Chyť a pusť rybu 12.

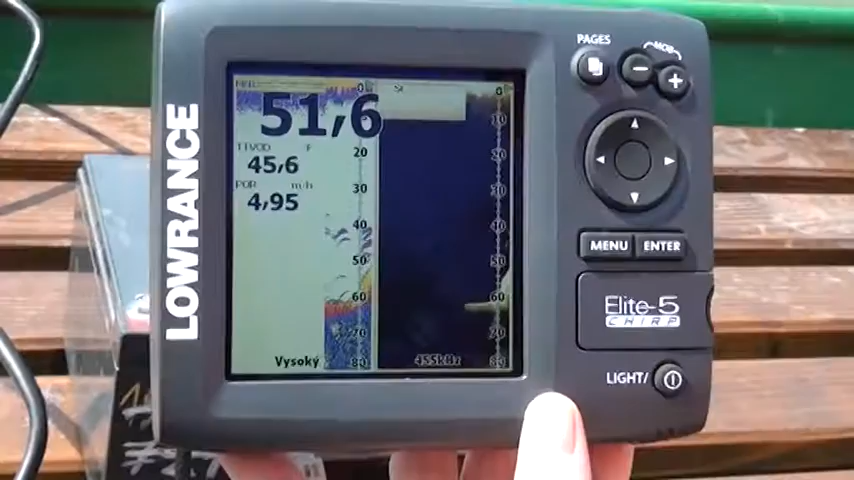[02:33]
On screen: water 45.6°F
Teď vidíme dno, tady můžeme třeba vidět rybí oblouky,
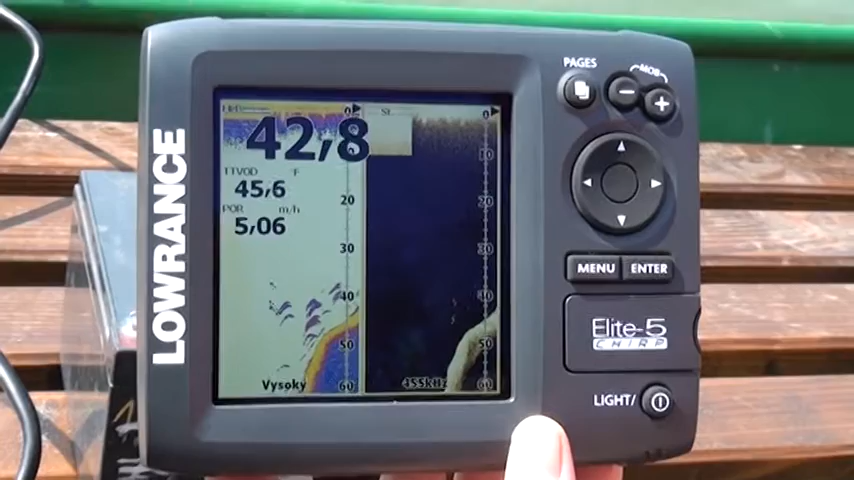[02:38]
On screen: water 45.6°F
vidíme tady, že vlastně ten echolot náš, co tady prezentujeme, tak je barevný, jsou tam i barevný škály.
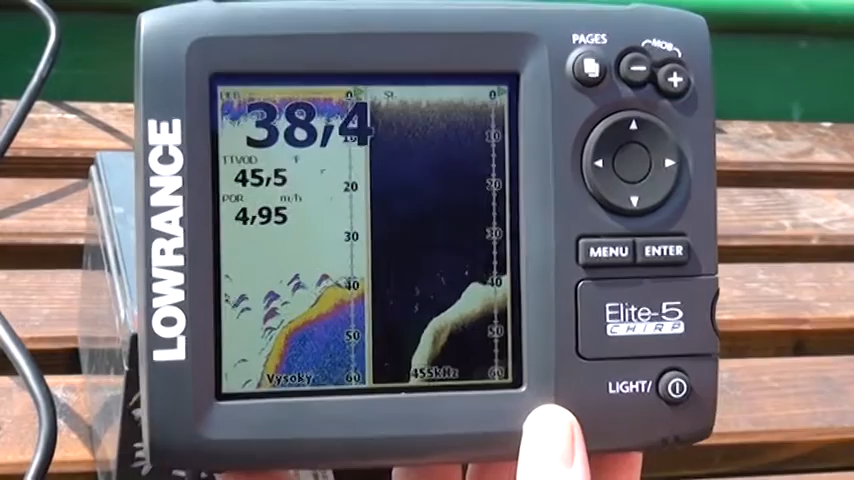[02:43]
Co třeba můžeme náhoře vlastně vidět, tak je jakoby hluk, který tvoří nám ten motor, ta loď. A pak tam teda vidíme ty rybí oblouky,
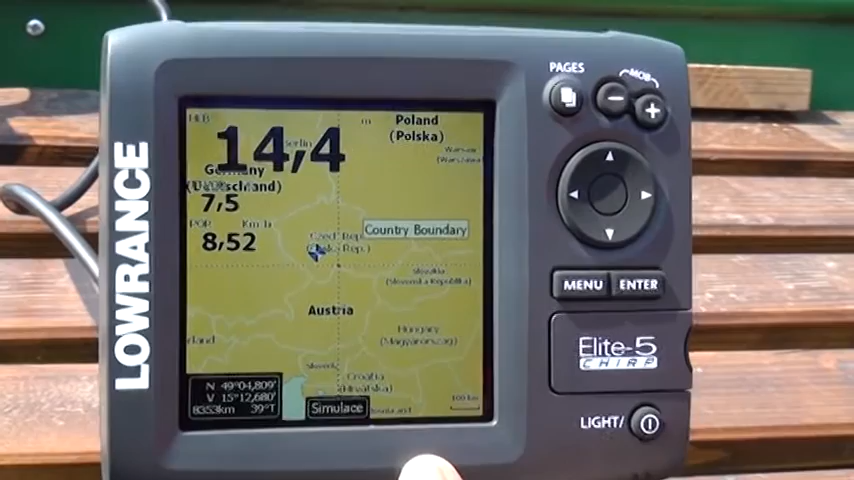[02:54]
to se může dát třeba i v nastavení echolotu přepnout na takzvaný FASH ID, že tam můžete vidět vlastně jenom symboly,
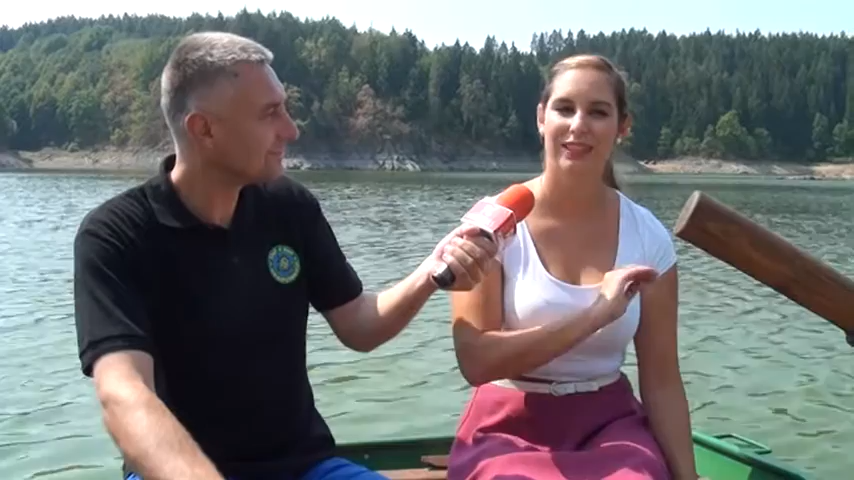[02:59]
nemusíte tam vidět ty rybí oblouky a ukazujeme vám to přímo i u té ryby, v jaké je hloubce. Nicméně tohle není úplně tak doporučovaný, protože vlastně může tam být i nějaká naplavenina a ona vám to ukáže, že to je ryba. Takže se spíš opravdu doporučují pořád ty rybí oblouky. Zrovna tak tam vidíte vlastně jinou barevnou škálu na tom dně,
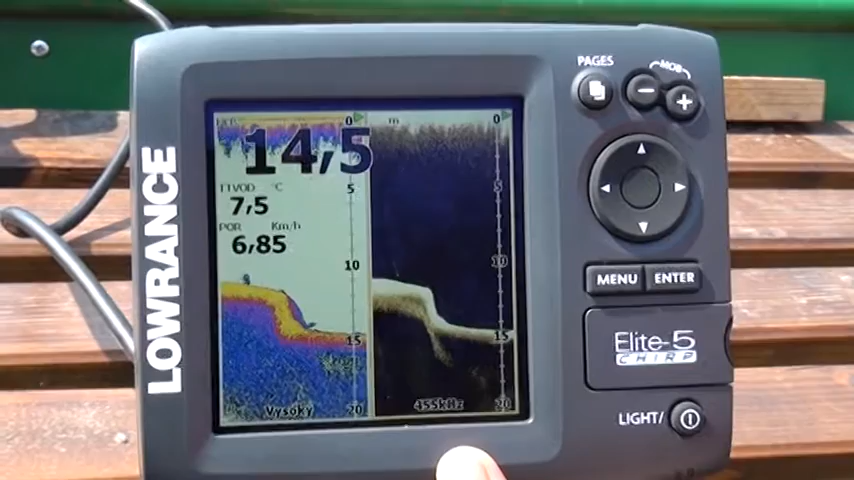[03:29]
On screen: water 7.5°C, speed 6.85 km/h
to je z toho důvodu, že vlastně jak se ten signál odráží, tak například tady vidíme, že tam je žlutá barva, takže to znamená, že ten povrch je mnohem tvrdší, tady vidíme, že trošičku je červená, tam už je zase trošičku takový to bahínko a podobně. Nezapomeňte, že ty dražší a lepší echoloty umí ukázat i jakou má ryba náladu a jak je společenská, jestli už se těší na setkání s vámi.